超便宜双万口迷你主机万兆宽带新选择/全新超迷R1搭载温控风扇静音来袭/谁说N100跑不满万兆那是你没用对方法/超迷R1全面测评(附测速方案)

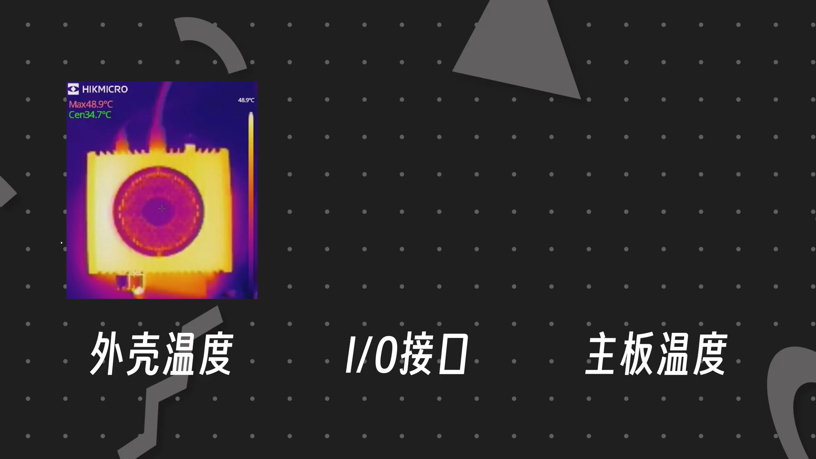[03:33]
On screen: spot 34.7°C, max 48.9°C
那么外壳的温度呢我们可以看到是在48.
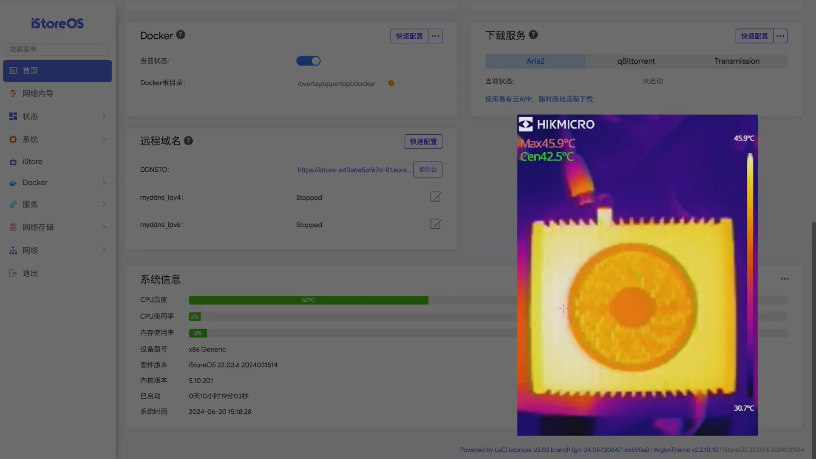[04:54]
On screen: max 45.9°C, scale top 45.9°C, scale bottom 30.7°C
5度咱们不开风扇的时候外壳温度呢可以达到46度
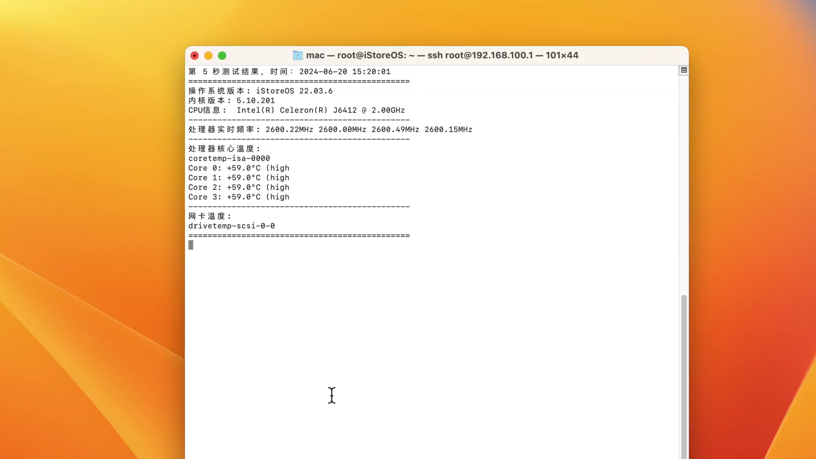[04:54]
CPU的核心温度呢是在58到60度以内我们开启风扇之后呢外壳的
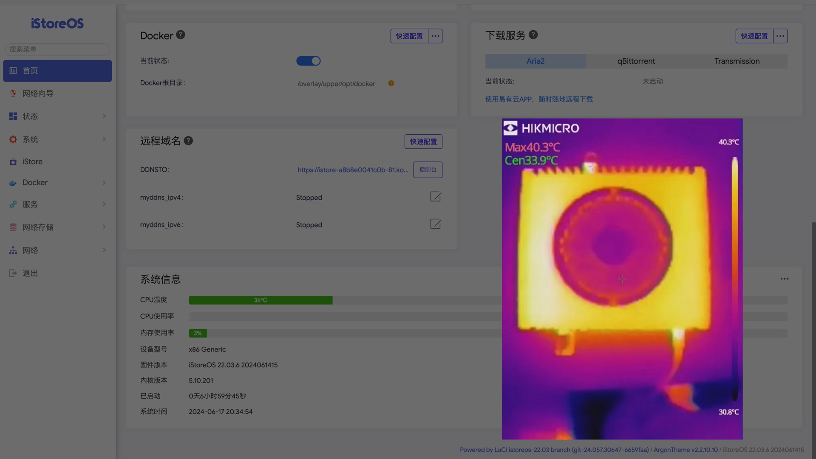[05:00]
On screen: max 40.3°C, scale top 40.3°C, scale bottom 30.8°C
温度摸起来就跟体温差不多那